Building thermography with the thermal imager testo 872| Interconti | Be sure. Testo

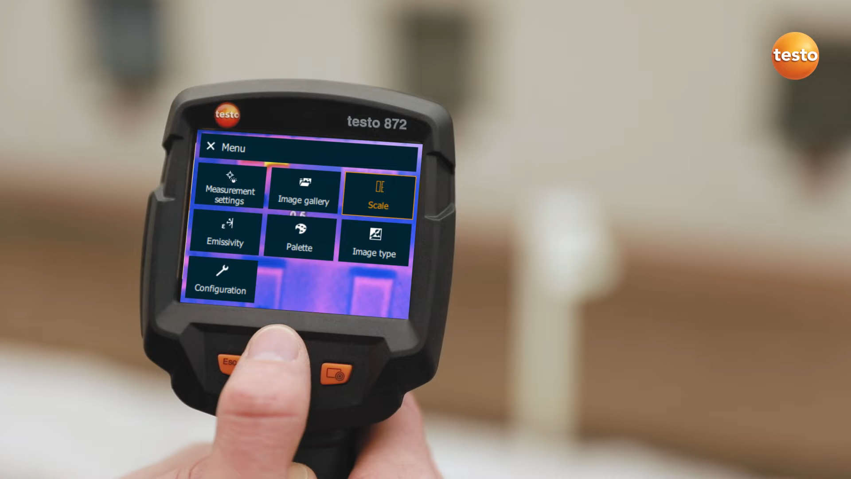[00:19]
Thanks to the stored table, this is very easy to do. You can set the scale of the thermal image automatically, manually, or with the Testo Scale Assist function. The Testo Scale Assist makes it easier for you to inspect facades and walls, indoor and out. The function automatically filters undesired temperature extremes out of the thermal image.
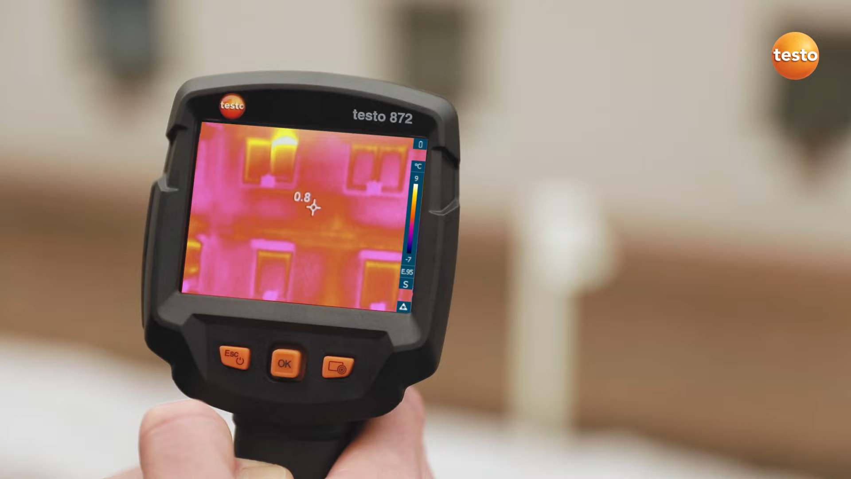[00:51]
Here's the comparison, on the left with out and on the right with Testo Scale Assist. Let's see which faults we can identify with the Testo 872 on the facade of this building.
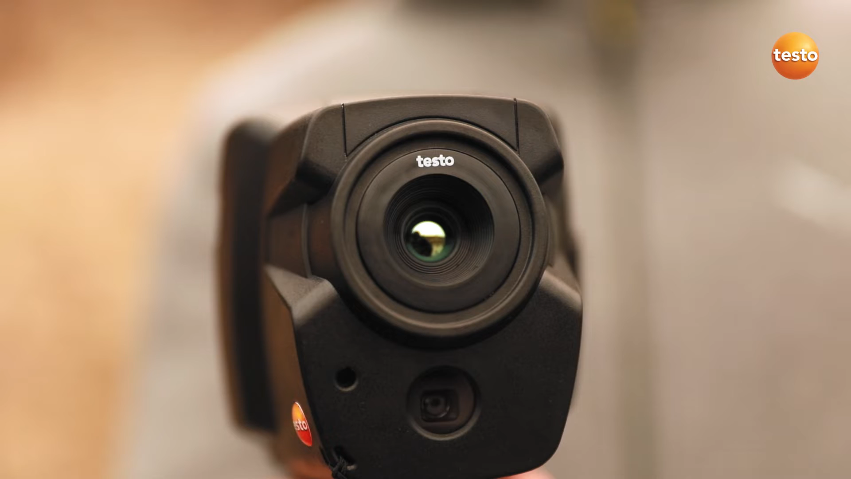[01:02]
A cold bridge along the hole of the intermediate floor.
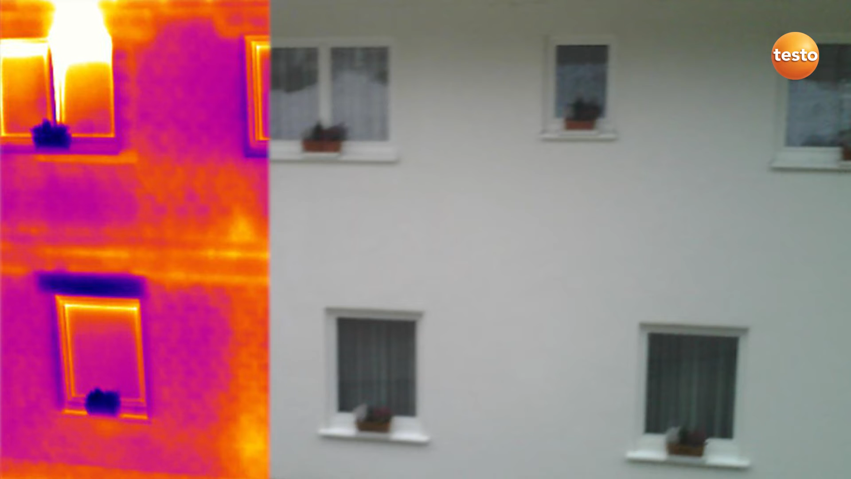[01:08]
The badly insulated riser of a radiator. And an unmistakable air leak at a window lintel.